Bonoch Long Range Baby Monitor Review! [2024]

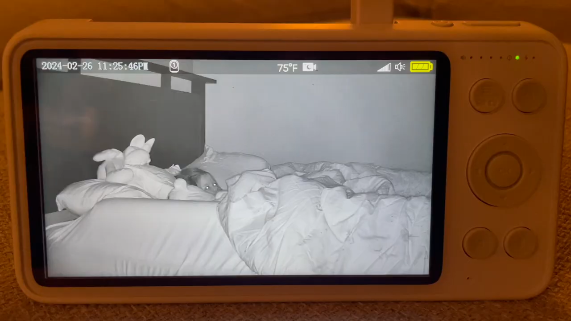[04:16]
finally we have the push to talk button which you simply press and hold to speak to your baby through the speaker on the camera end now